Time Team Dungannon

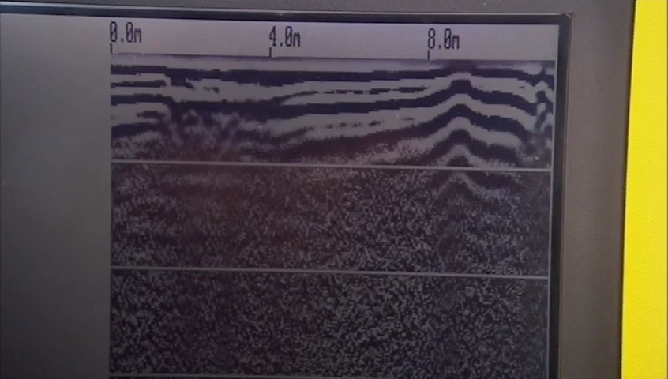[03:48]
Radio interference means John can barely see below the surface.